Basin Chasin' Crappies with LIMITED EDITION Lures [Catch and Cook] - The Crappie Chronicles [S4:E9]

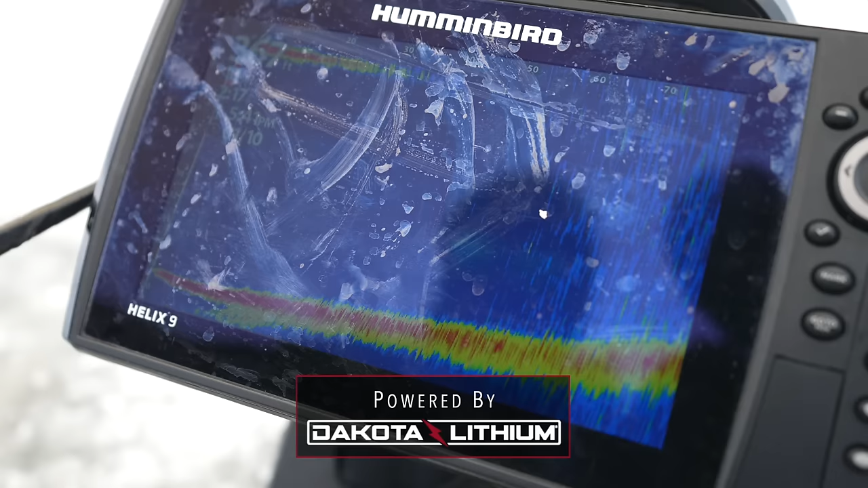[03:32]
and riding this mud looking for bugs um we're finding small groups of them right
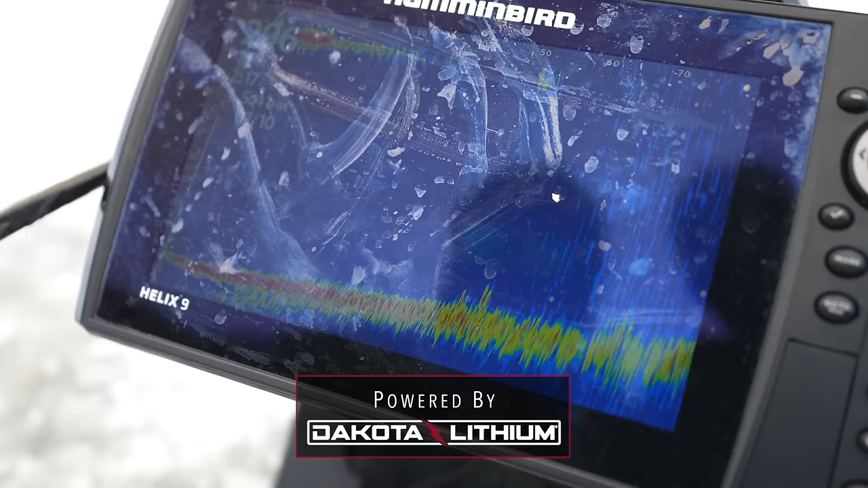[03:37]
now just you know five to ten in a group um they're super skittish though so we're trying to figure out how we can uh